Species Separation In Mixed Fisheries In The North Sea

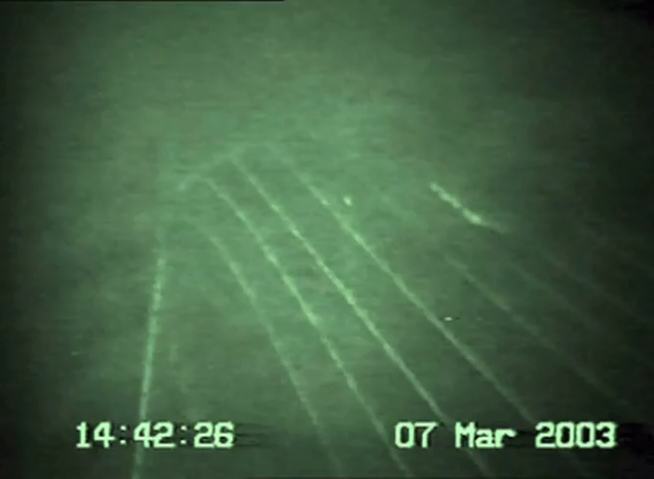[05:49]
The idea is that nephrops and flatfish drop between the ropes and enter the lower cod end, whereas roundfish are guided upwards by the rising ropes and enter the upper cod end.
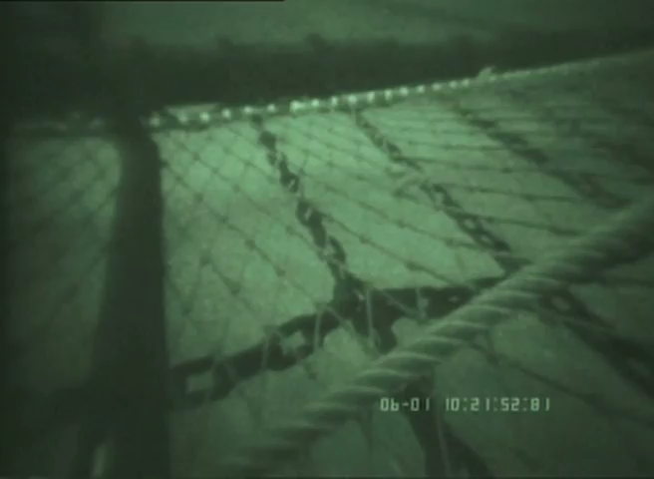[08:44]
beam trawls are required to have a 180mm mesh panel behind the headline to aid the escape of round fish, particularly cod.
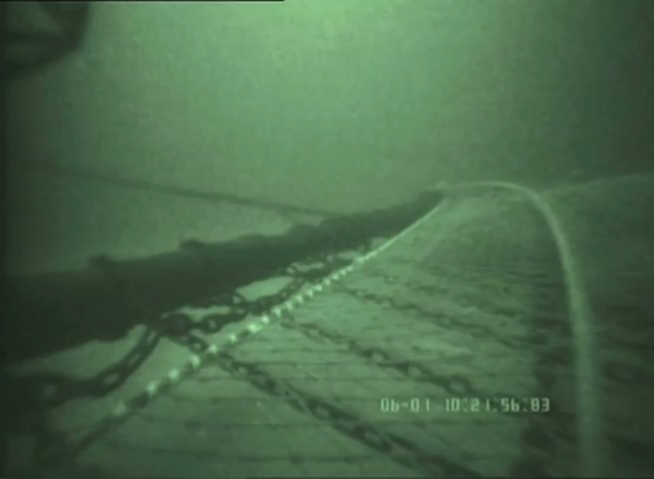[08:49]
Here, an area of square mesh netting has been inserted in the top panel of the cod end.